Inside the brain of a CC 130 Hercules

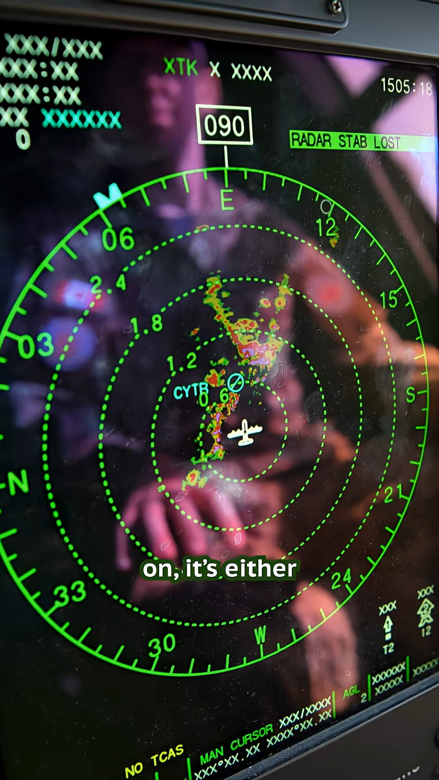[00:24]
It's either looking for weather, it's looking for communication beacons,